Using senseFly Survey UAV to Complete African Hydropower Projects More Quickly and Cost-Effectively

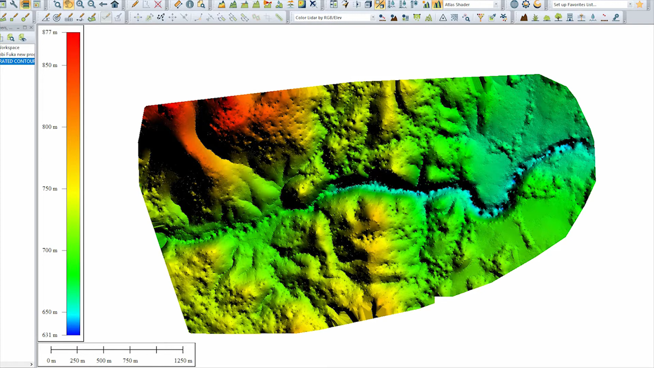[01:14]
The accurate DTM terrain file generated from these 3D models allows us to generate contours of the captured areas without any interference of vegetation or man-made structures.